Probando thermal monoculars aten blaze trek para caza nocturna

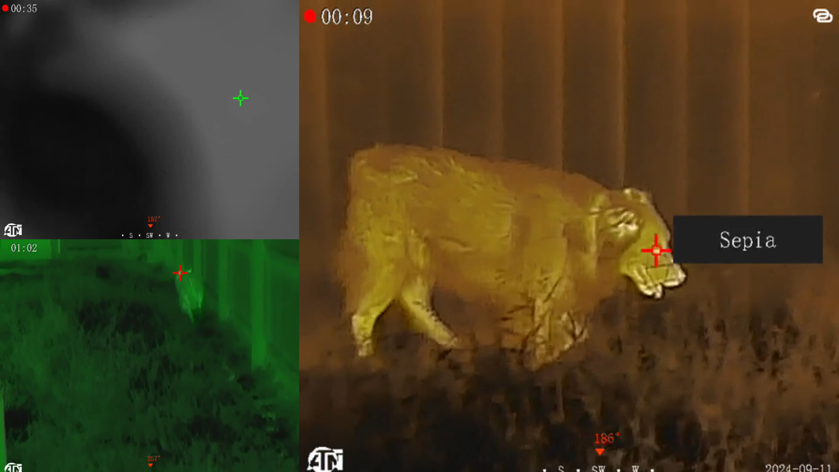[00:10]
es un monocular térmico que tiene muchas funciones buenas, como pueden mirar ahí en pantalla estoy haciendo una prueba ya que la vez pasada que fuimos haciendo una cacería nocturna en el rancho del amigo
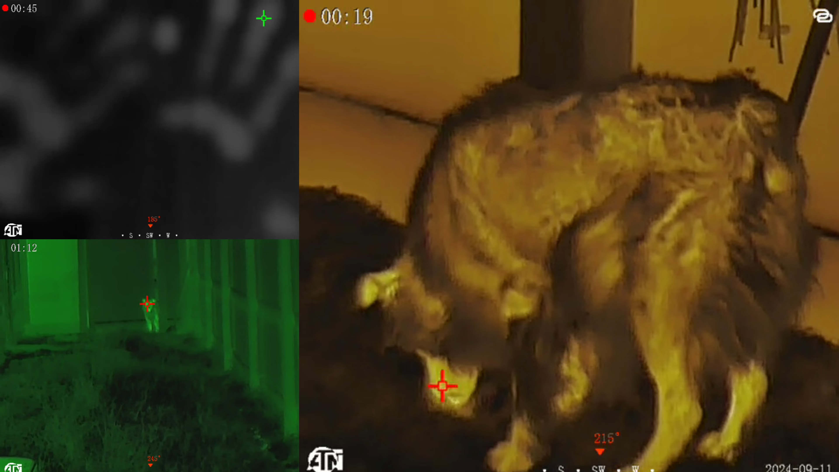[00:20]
pasamos mucho trabajo estando mirando lo que es buscando los animales por la mira y con esto puede simplificar muchísimo ese movimiento de tener que estar constantemente ahí observando por lo que es la mira del rifle que es mucho más incómodo,
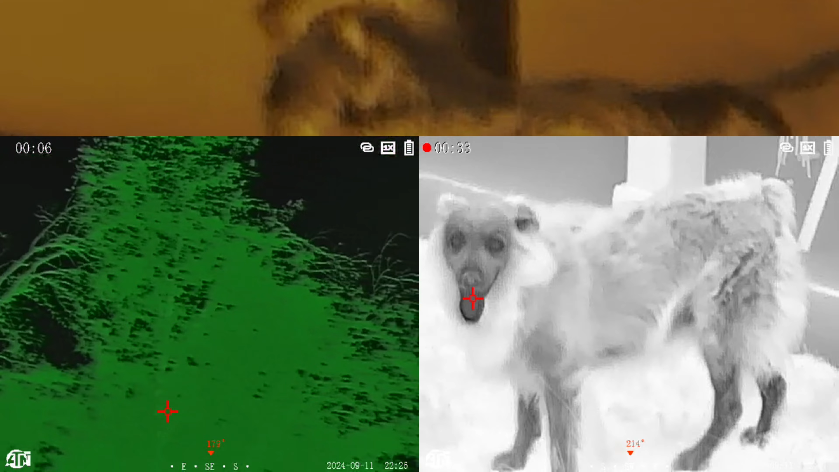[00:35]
esto es un monocular y lo puedes poner fijo en un lugar y verlo desde el mismo teléfono y tenerlo encendido y solo enciendes la mira en el momento que llega tu
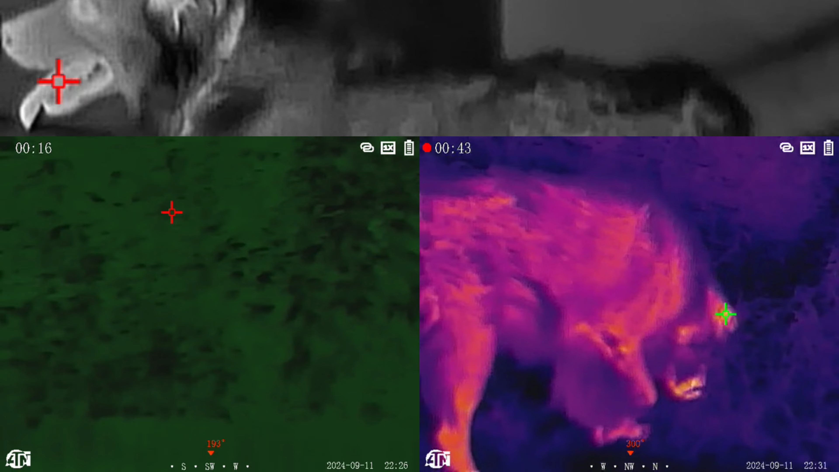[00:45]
animal y puedes hacer tu cacería con mucha más tranquilidad no les voy a hacer un video largo porque no hay mucho que mostrar,
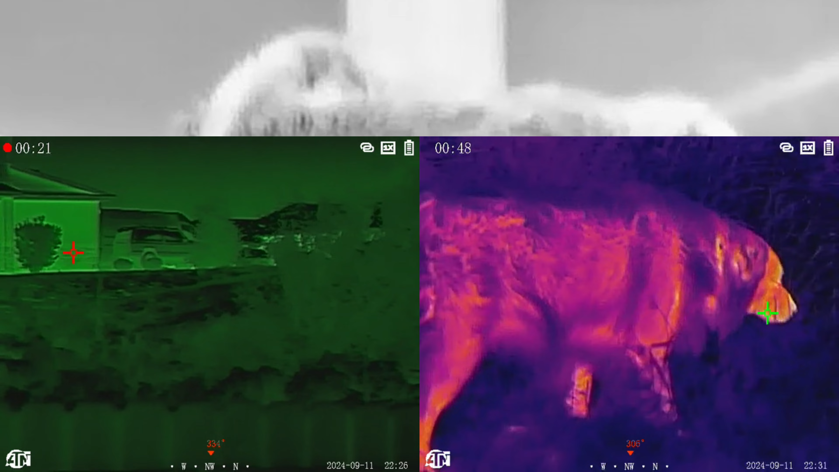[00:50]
más o menos esto que están viendo en pantalla es lo que ofrece el
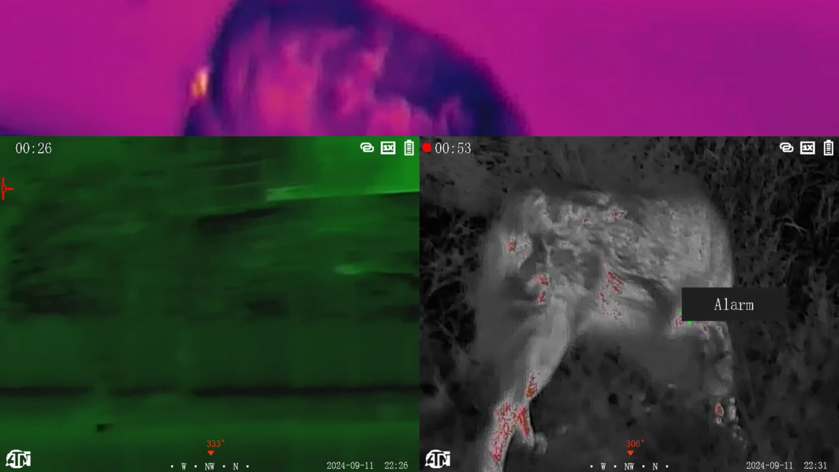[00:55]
monocular térmico térmico que me compré y nada, así que bueno, nada,